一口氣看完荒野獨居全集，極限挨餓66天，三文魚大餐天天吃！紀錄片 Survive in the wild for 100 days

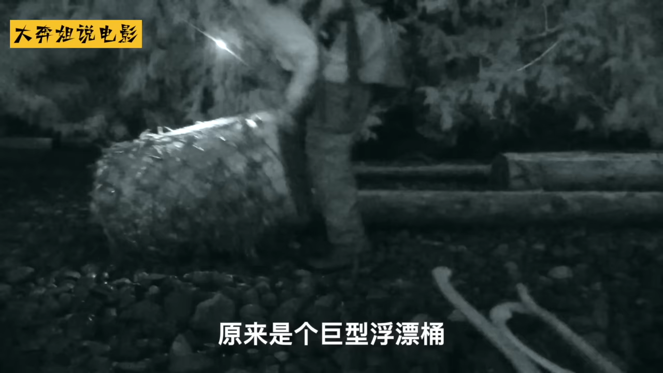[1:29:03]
将其倒转过来排空里面水分好家伙浮表筒周围全挂满了一杯虽然有可能被赤潮毒性感染但急不择时的约瑟决定好赌一